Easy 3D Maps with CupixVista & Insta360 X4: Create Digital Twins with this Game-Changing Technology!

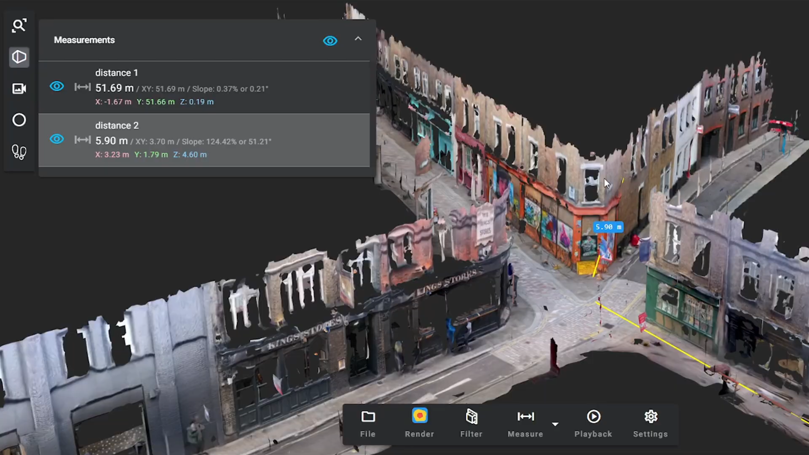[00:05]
I'm going to show you how you can create 3D maps and dollhouse effects using the Insta360
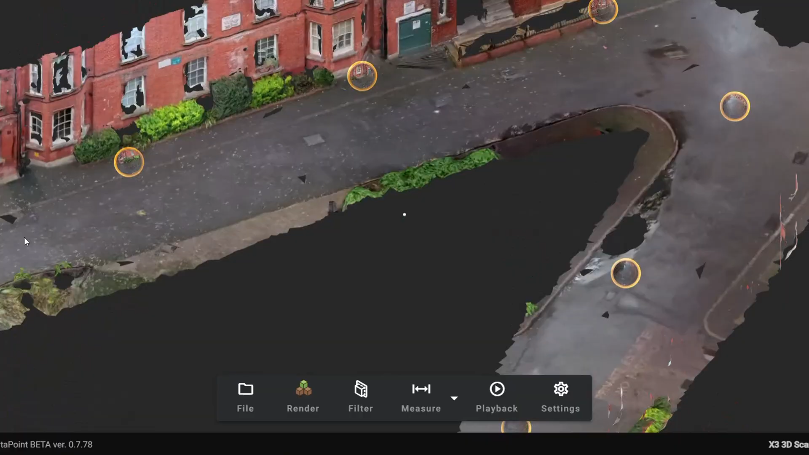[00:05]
X4 and a software called Cupix Vista.
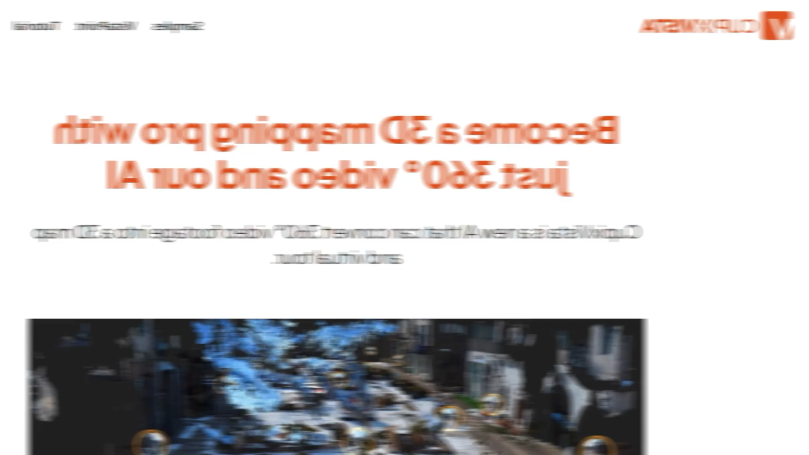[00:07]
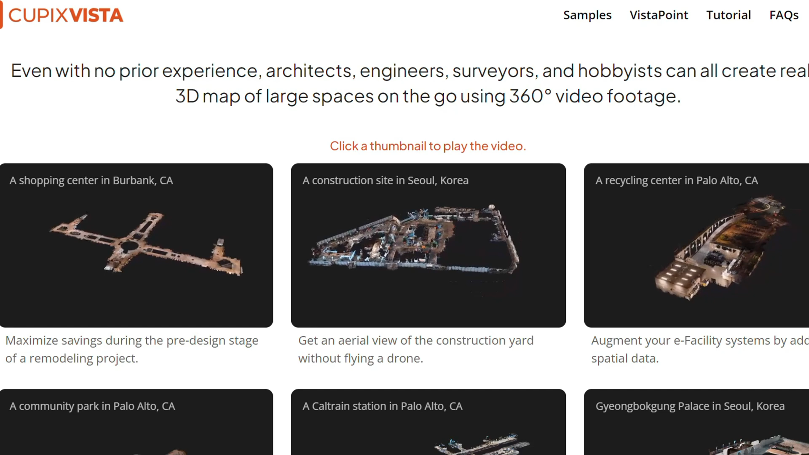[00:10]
The kind of 3D maps that you can create with the combination of the X4 and this software is useful for very many reasons.
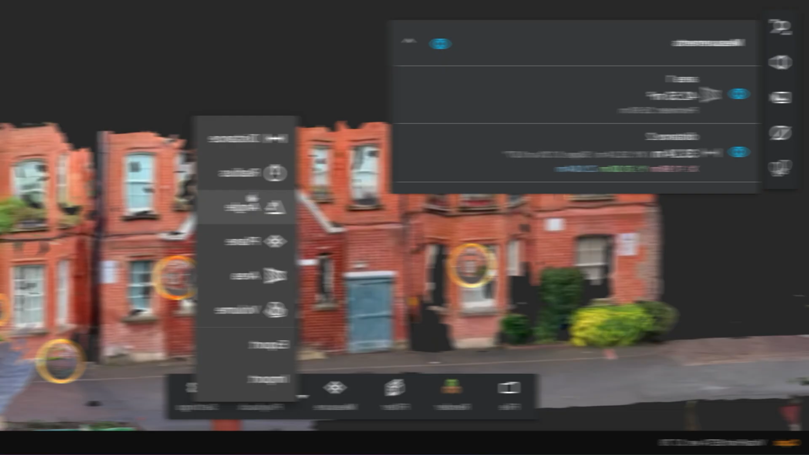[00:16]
Not only does it automatically create these 3D scans,
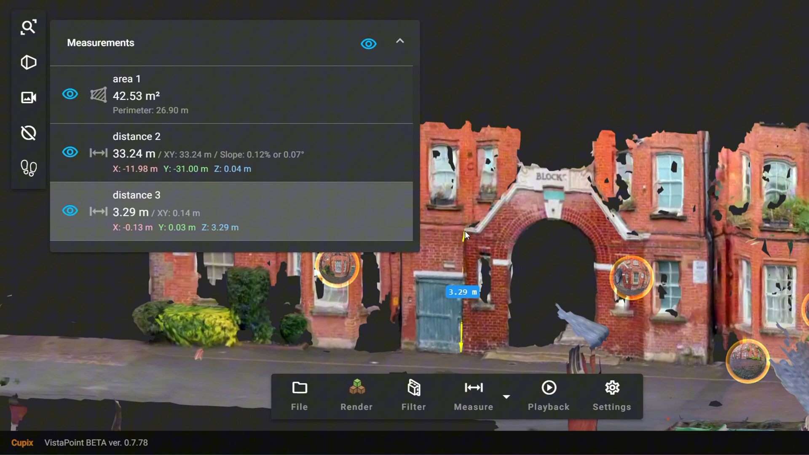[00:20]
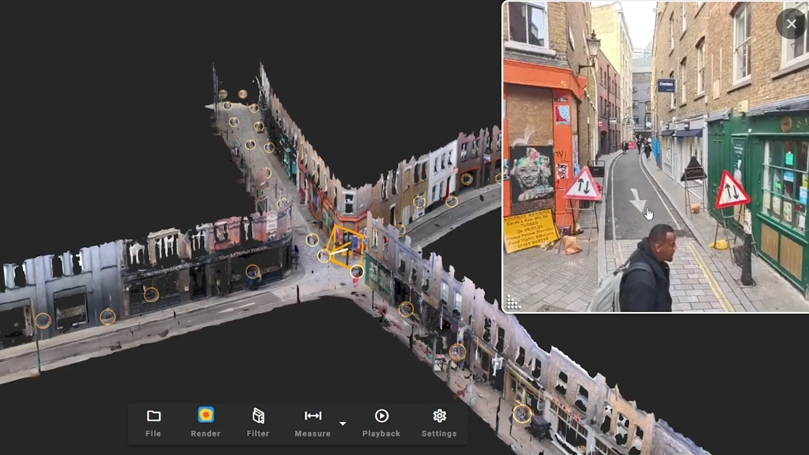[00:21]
it also creates a virtual tour which could be used for anything from construction to real estate architecture and it allows you to accurately map out an area, take accurate measurements, measure floor plans.
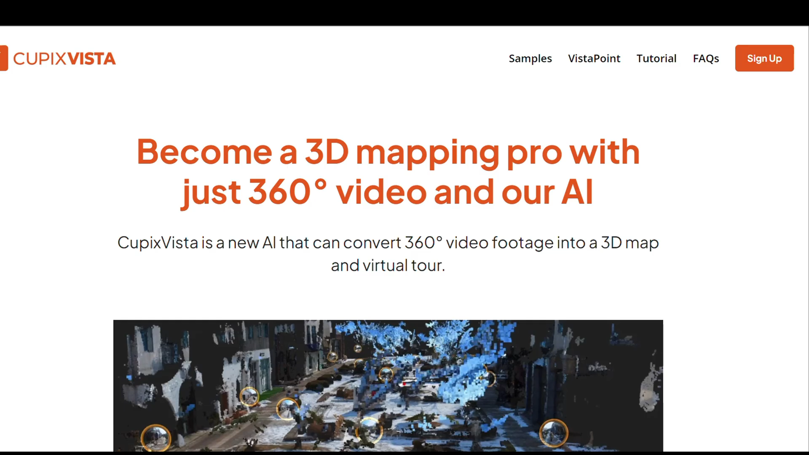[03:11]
Then you need to connect your Insta360 X4 to your desktop or laptop.
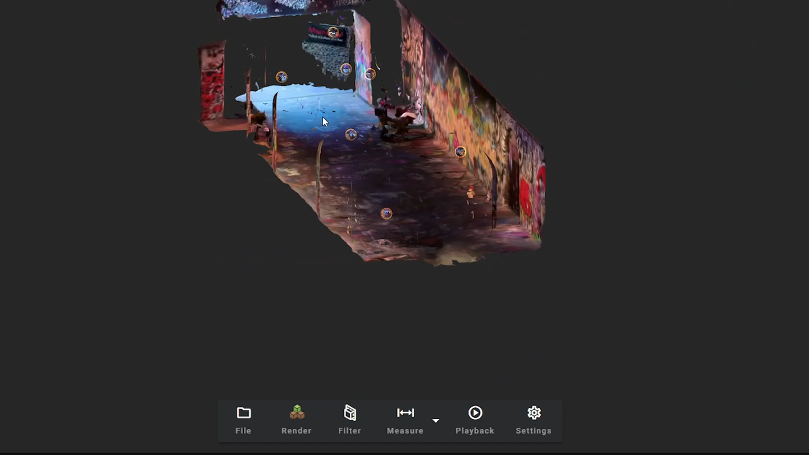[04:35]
reasonably good considering that this is a relatively inexpensive software
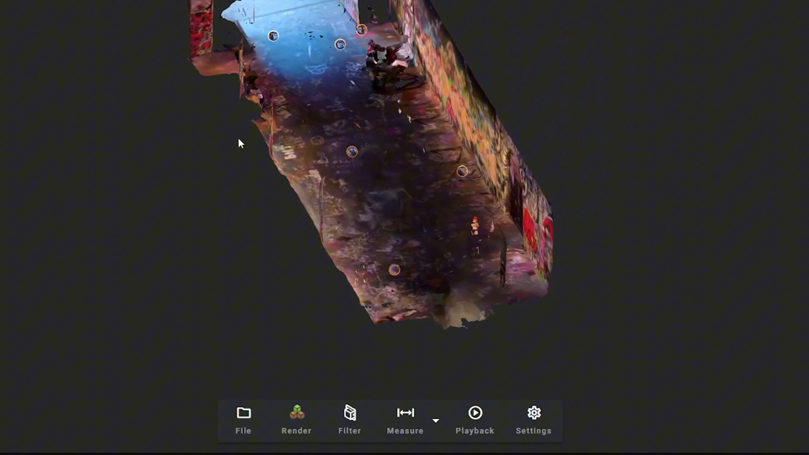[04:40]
and the X4 is an inexpensive camera.
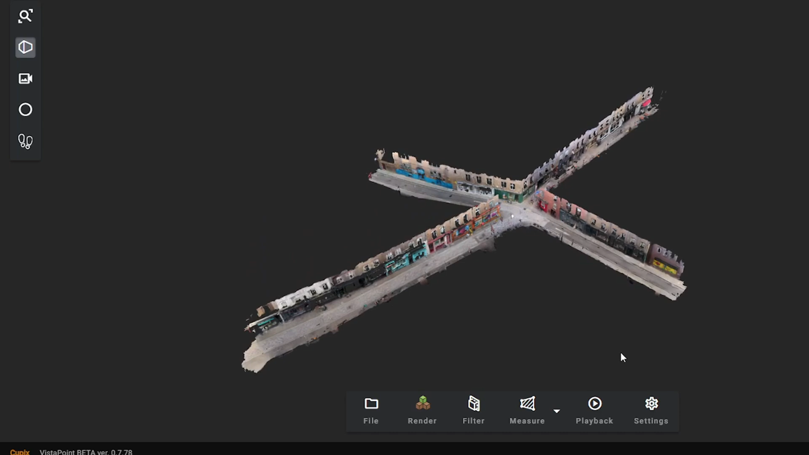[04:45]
Let's take a look at a 3D map I've created with the X4 and Cupix Vista in this Vista point viewer.
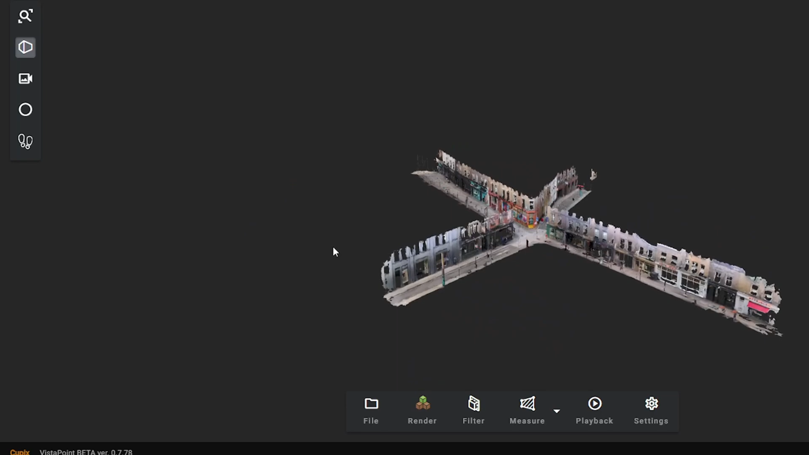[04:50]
You can see at the bottom there there are some options and we're going to go through them.
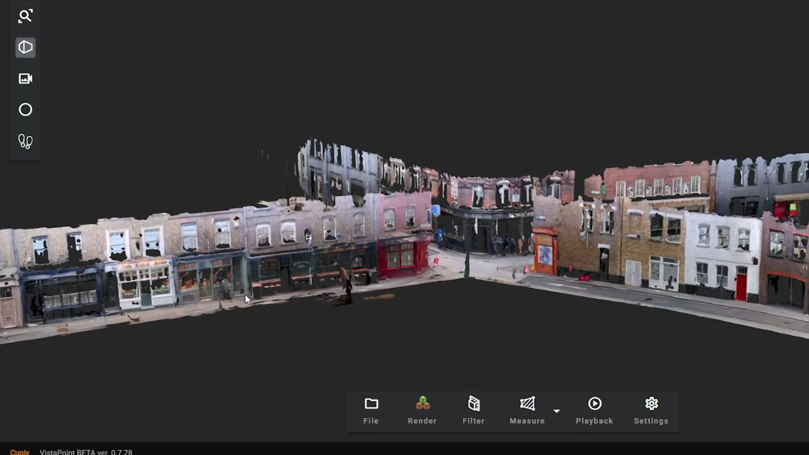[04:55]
This is actually one of the better 3D captures I created because I followed the rules, followed the tips that I pointed out earlier.
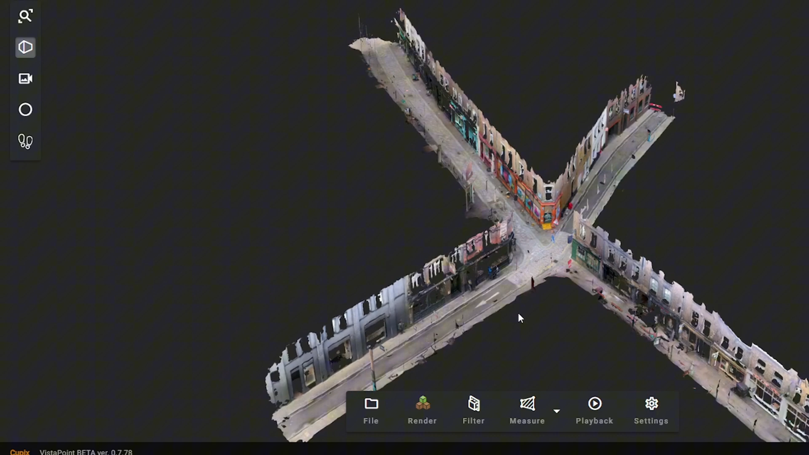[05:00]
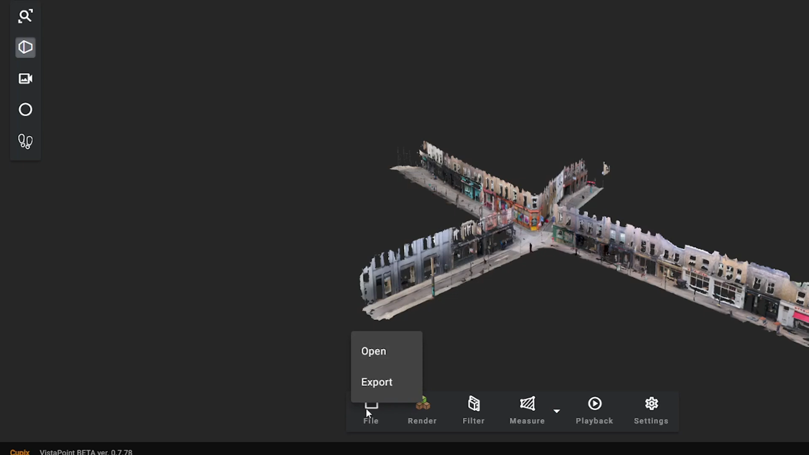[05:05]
Now first off let's look at this tab reader which basically has three options for the display.
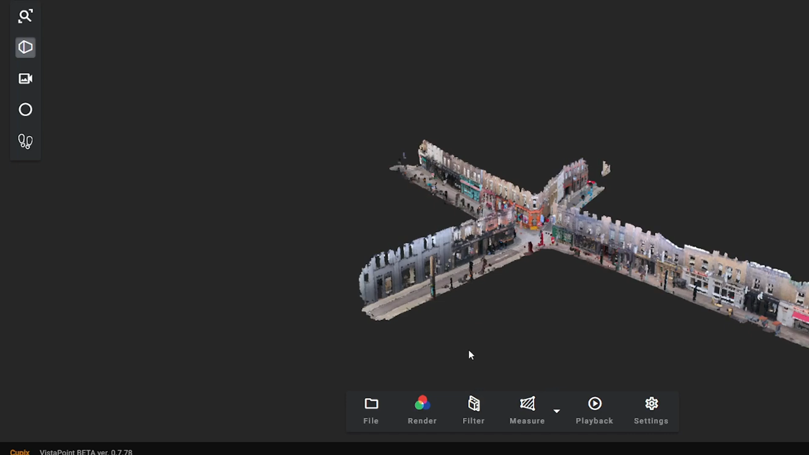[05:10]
Color shows the realistic color and elevation
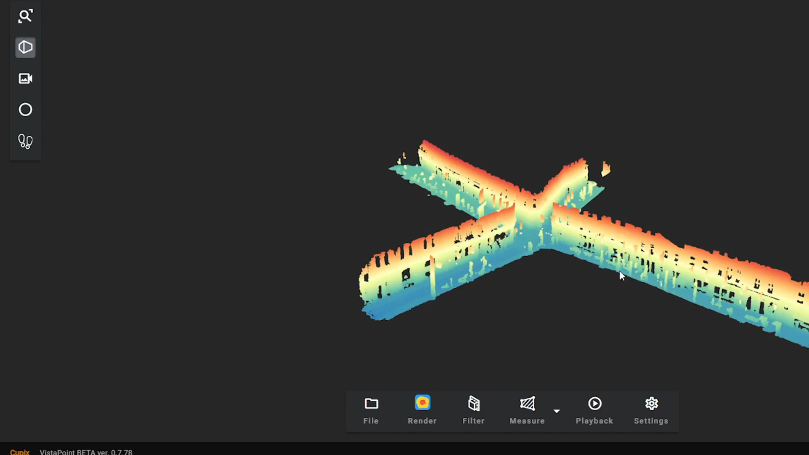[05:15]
shows the elevation of your 3D capture the red being higher and the blue being lower and I think
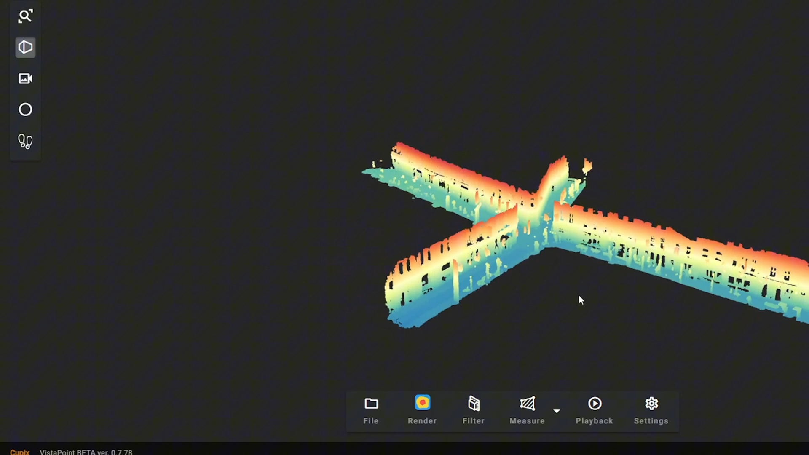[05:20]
that's probably more useful in construction rather than something like this. The texture just shows exactly how it's captured from the camera.
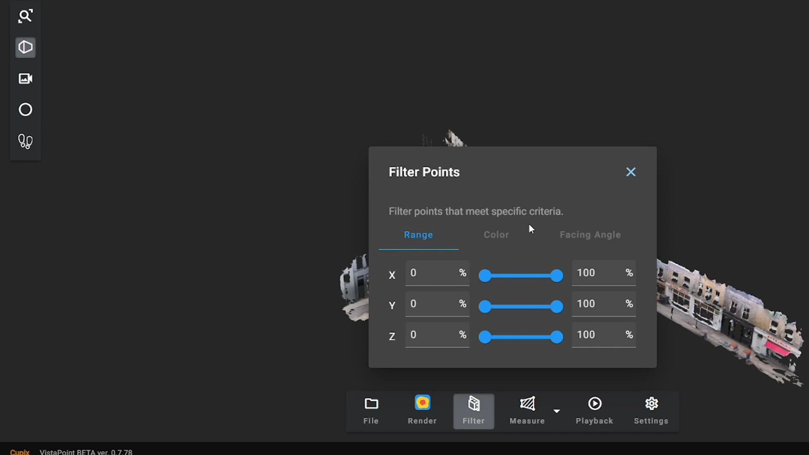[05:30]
The filter tab allows you to filter based on these parameters which is essentially height or depth.
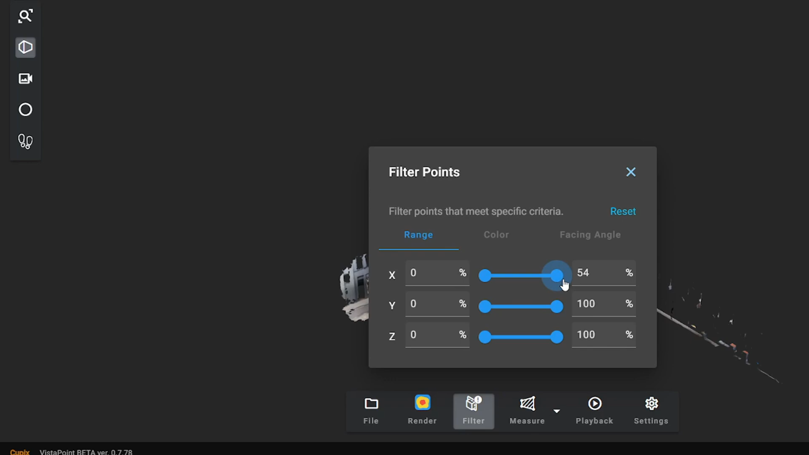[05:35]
If you wanted to filter based on those that's how you would do this but the more important area is
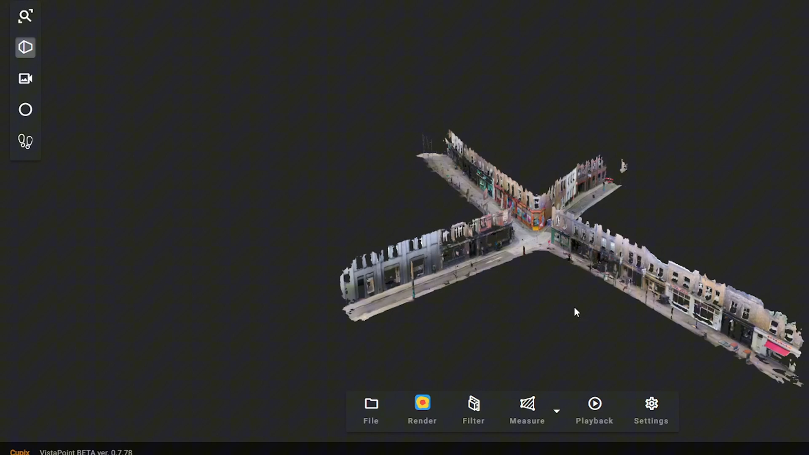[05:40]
this measure tab which has all of these options and these are quite useful.
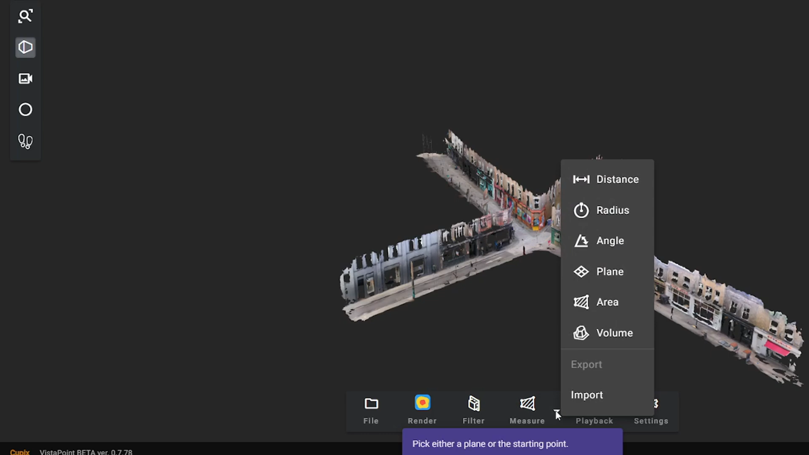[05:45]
So measuring the distance from one point to the other you could measure obviously this is very
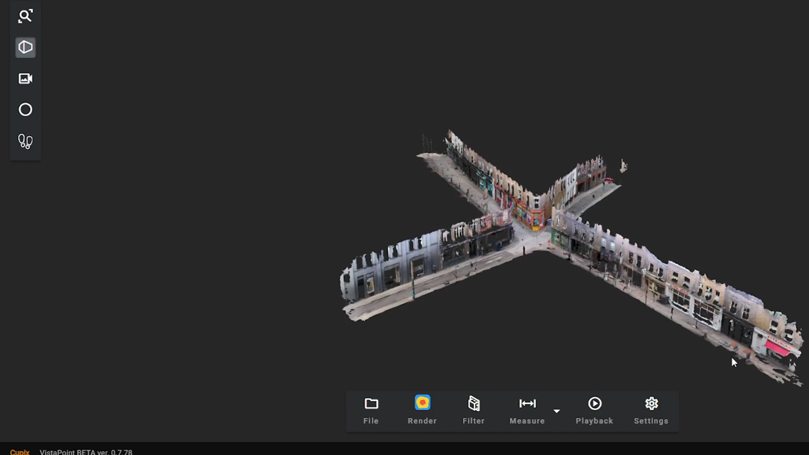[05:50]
useful for something like architecture or indeed real estate if you wanted to measure the accurate size of a room and it is accurate I've checked I didn't obviously measure this entire alley
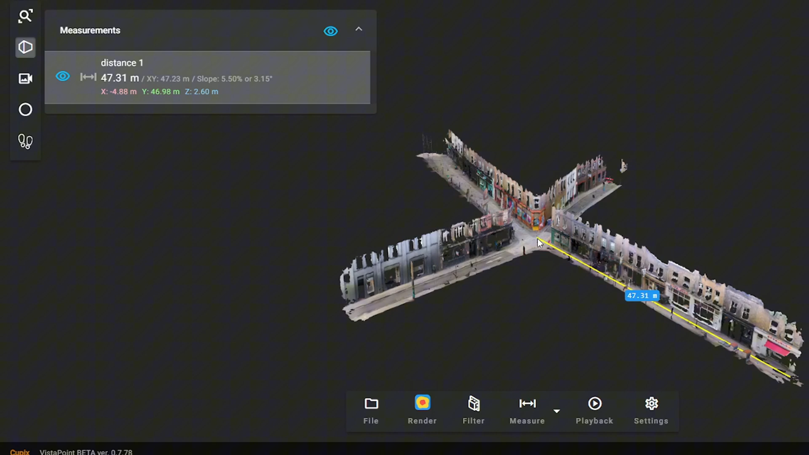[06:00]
but I've checked in different 3D scans having no knowing the height of certain things in fact my own home I checked that out so the measure tab at least in terms of distance for me is pretty accurate.
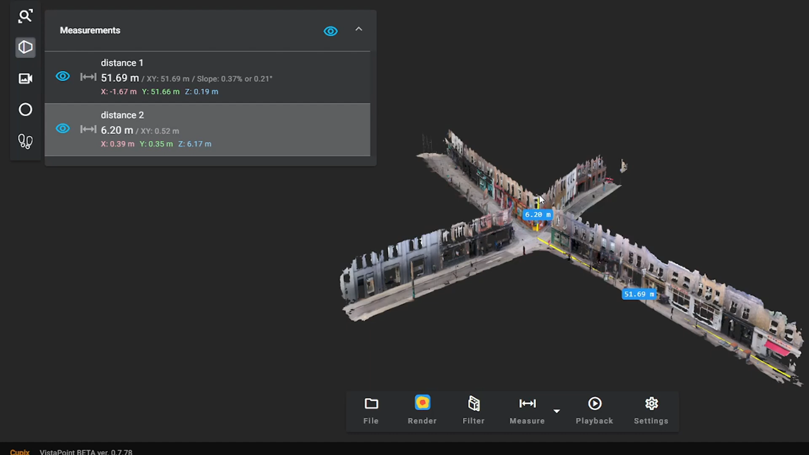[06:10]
To measure somewhere you just click on the map once that's